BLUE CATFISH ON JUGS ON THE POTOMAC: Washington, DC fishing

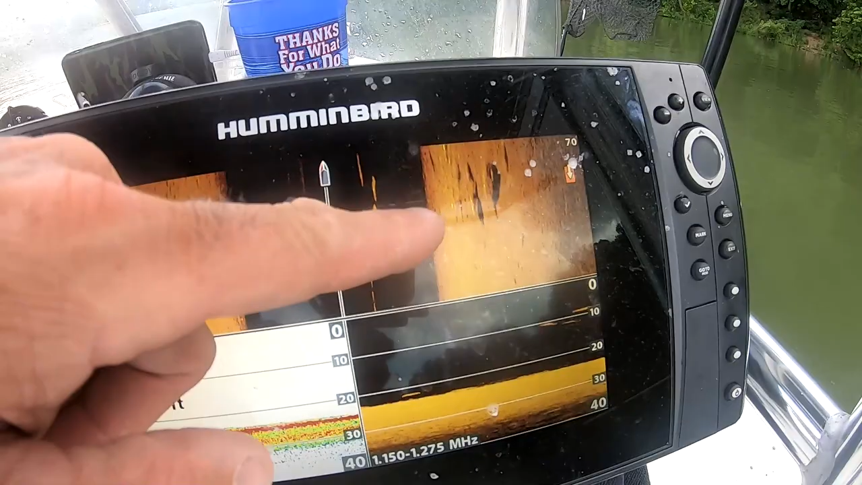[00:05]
The white with the shadow. Those are all fish sitting over there.